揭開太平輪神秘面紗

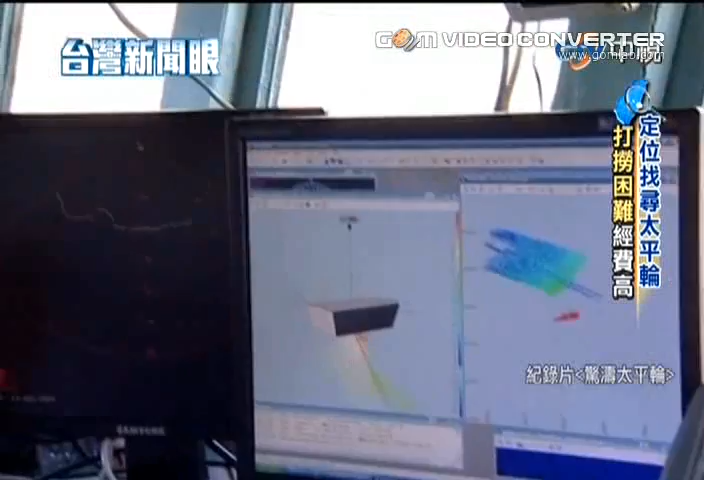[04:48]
深浪大面积的探测看看有没有什么迹象记录